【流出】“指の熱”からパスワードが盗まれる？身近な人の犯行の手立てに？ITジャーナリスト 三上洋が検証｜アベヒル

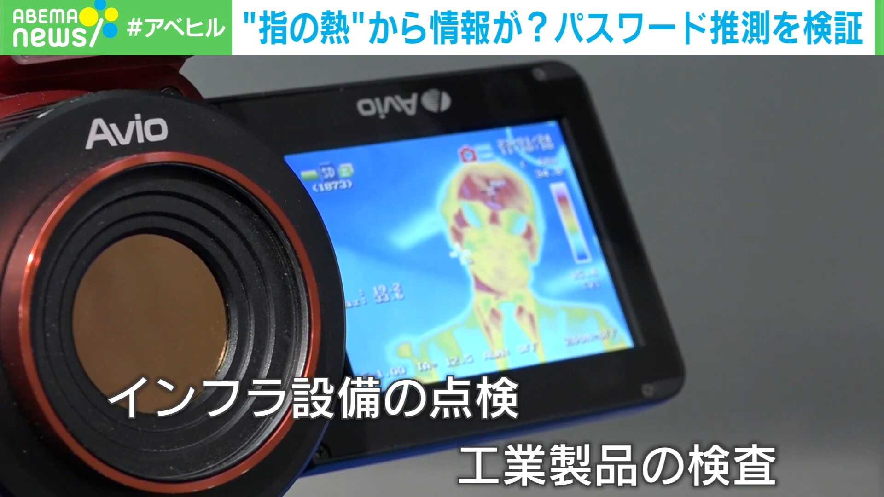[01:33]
私たちの知らないところで幅広く活用されている赤外線サーモグラフィーカメラ
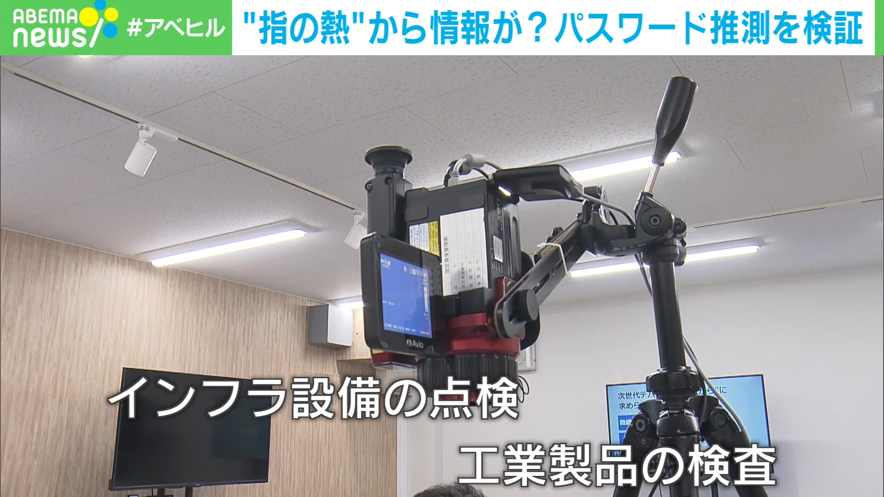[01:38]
コロナ禍では瞬時に人の体温をチ
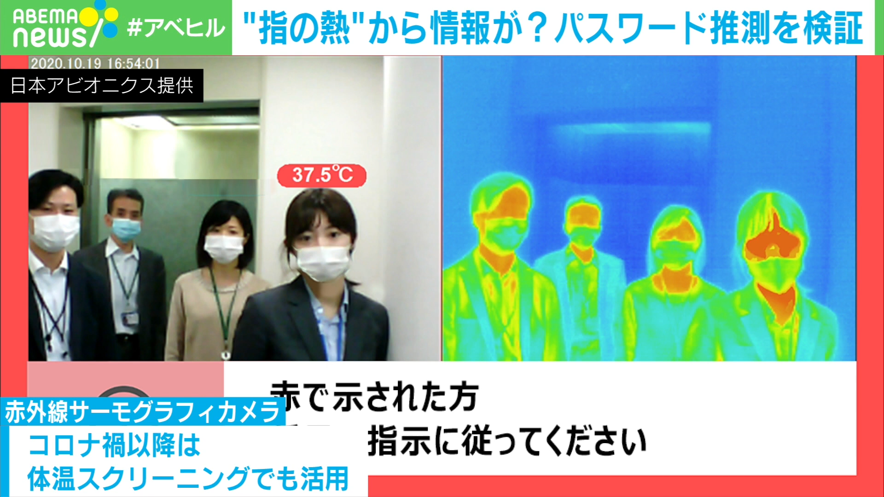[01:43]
On screen: spot 37.5°C
ェックするスクリーニングでも活用されました
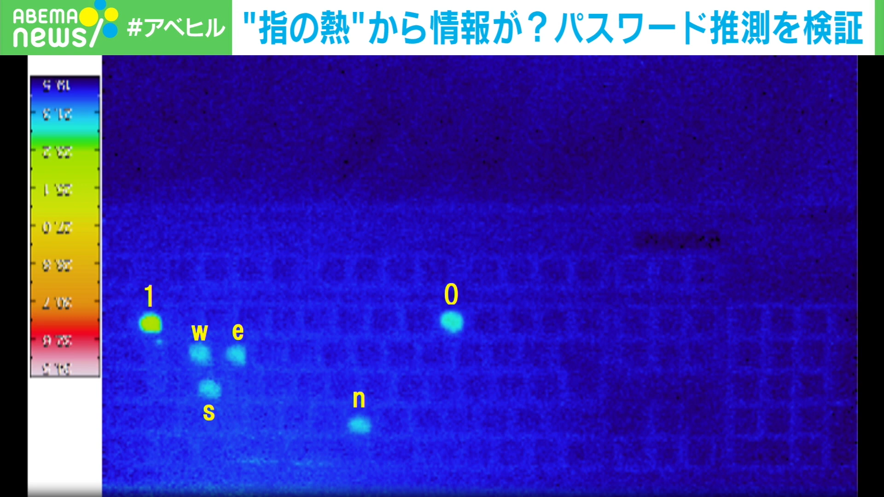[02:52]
今回入力したニュース01ではNが薄く1が濃くなっていて入力した順番もある程度分かるほどの変化が確認できました
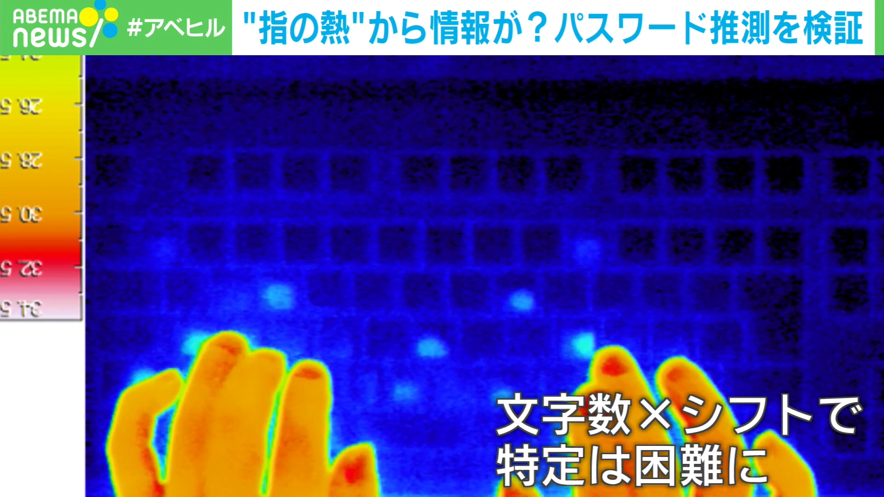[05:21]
実際に文字数を増やしシフトを組み合わせると推測するのはかなり困難に